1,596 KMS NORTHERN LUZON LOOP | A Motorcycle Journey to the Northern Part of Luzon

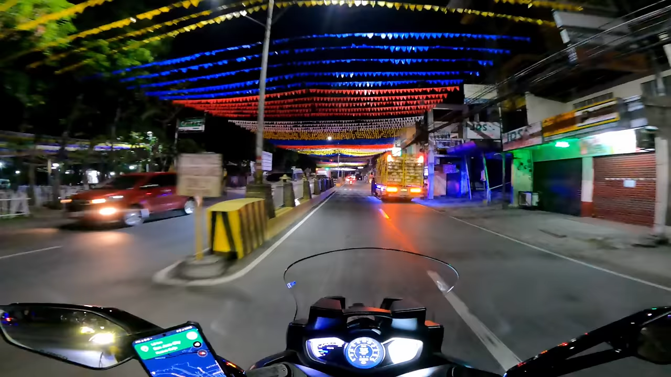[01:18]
Okay, nandito na po tayo sa may San Jose City, Nueva Ecija.
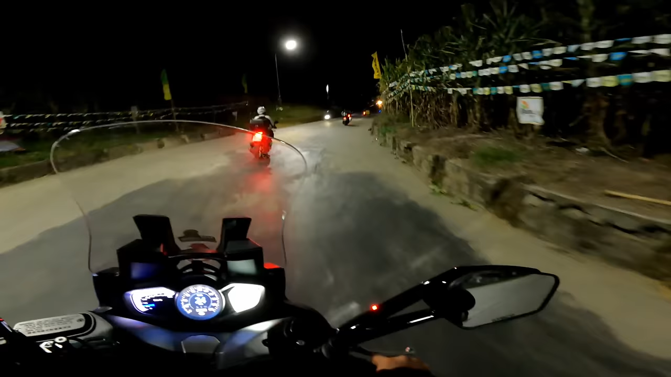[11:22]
Oh, wow, galing, may ilaw yung bridge. Kaya lang, nakakatakot lang. Ang baba ng ano niya, harang. Ano kaya meron sa baba? Eh, grabe.
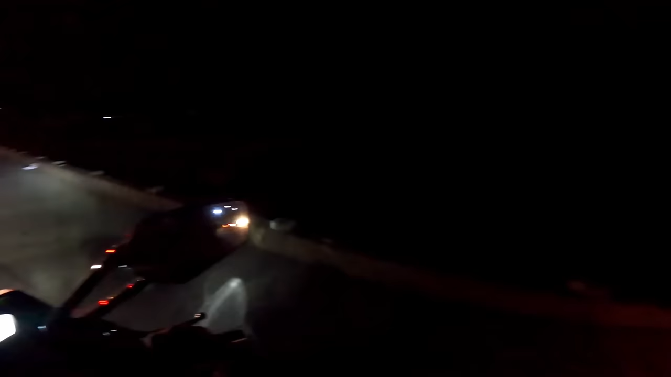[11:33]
Ilog. Nahulog ka dyan, paano? Diretso ka sa ilog. Pero ang ganda ng ginawa nila. May ilaw-ilaw. Ito na yata yung apartment ni Chief.
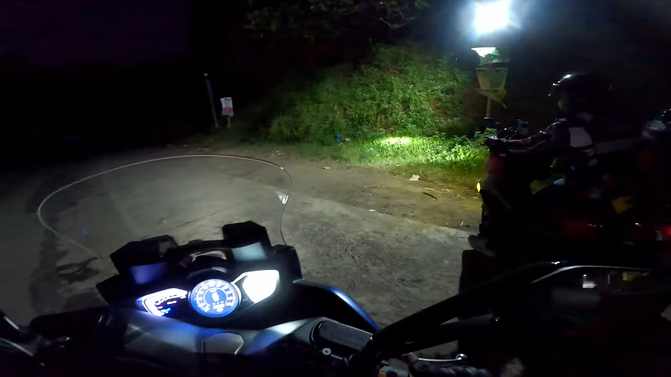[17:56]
Akala ko yung tayong papasukin. Medyo kinabahan tayo. Magbabayad pala ng ano, eco fee.
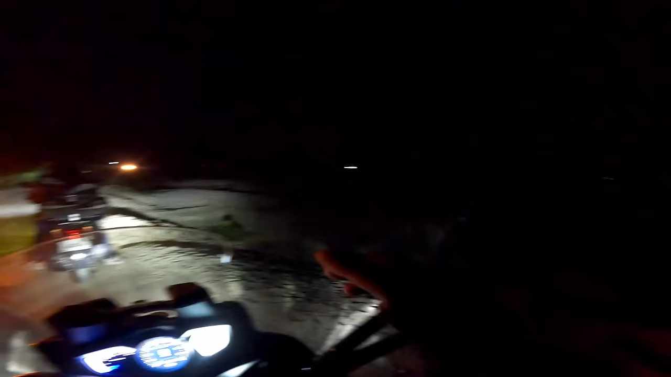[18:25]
Dagat na pala to. Ayan oh, sa tabi namin dagat na. Madilim lang.
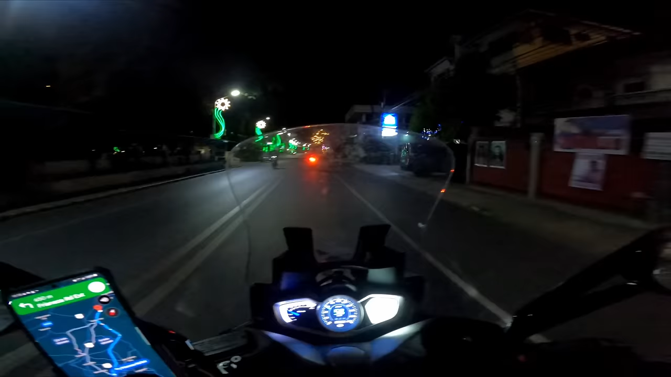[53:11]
Mangaldan. Mangaldan pala to. Ang ganda pala dito. Happy Fiesta, Mangaldan. Uy, fiesta pala dito.
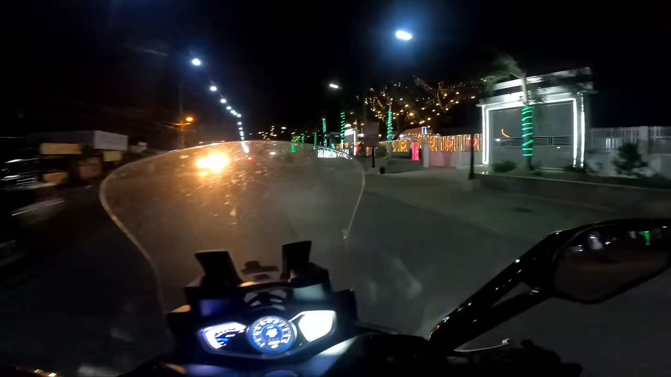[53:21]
Santa Barbara Plaza.
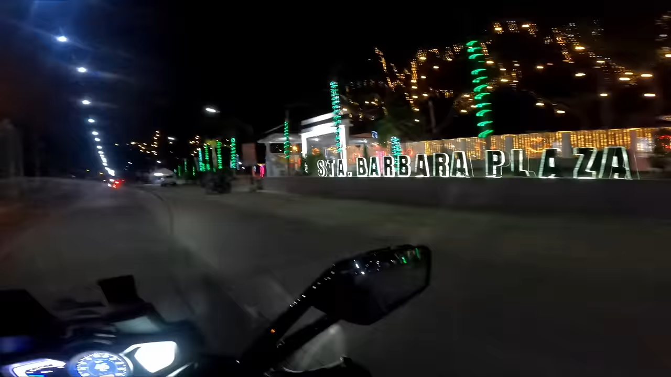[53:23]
Wow, ang ganda oh. Ang liwanag.
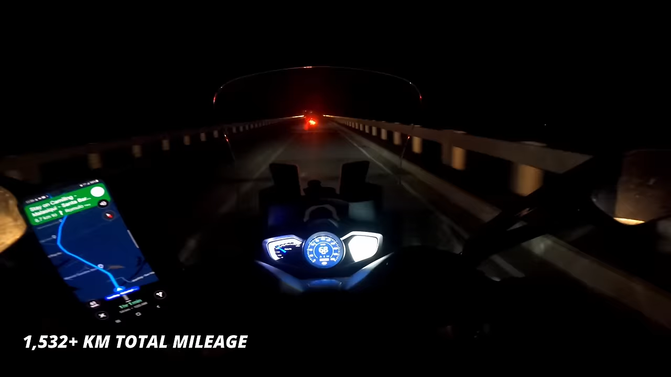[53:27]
Naka 1532 na kami kilometers. And 54 kilometers more. So, ang total na tinakbo natin is
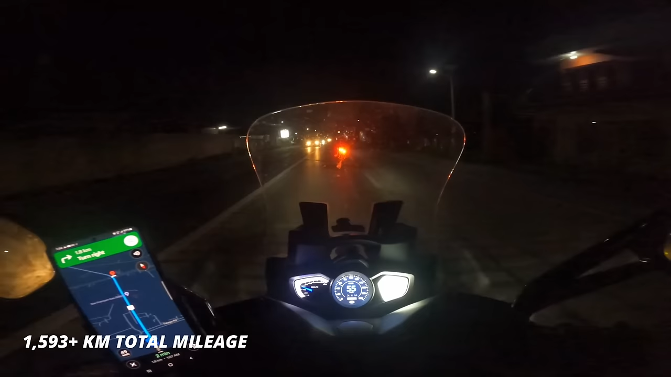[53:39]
1,593. Ayan, 1,593. Grabe. 4 days tayo nagmamotor.